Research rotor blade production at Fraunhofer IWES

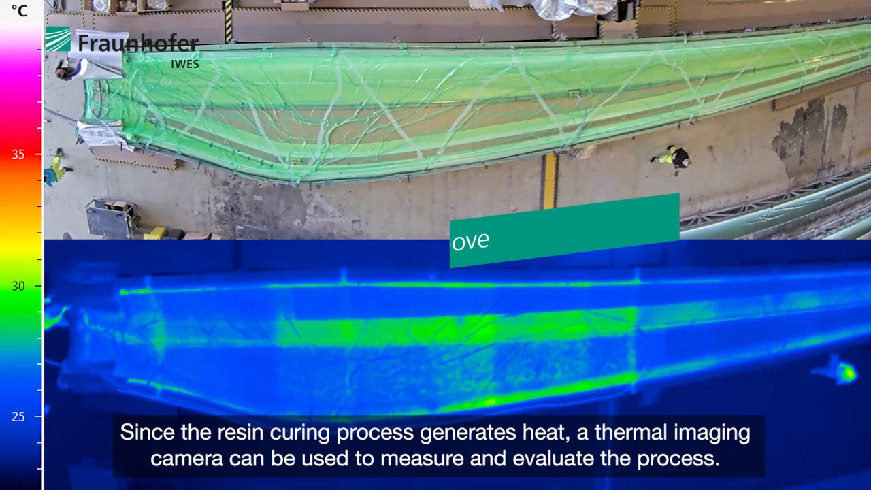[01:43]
Da das Harz unter Erzeugung von Wärme aushärtet,
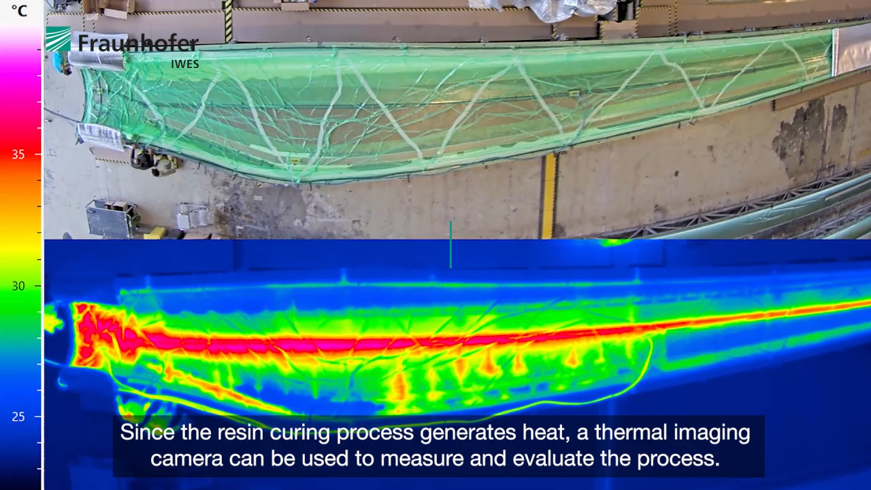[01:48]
kann mit einer Wärmebildkamera der Vorgang messtechnisch erfasst und ausgewertet werden.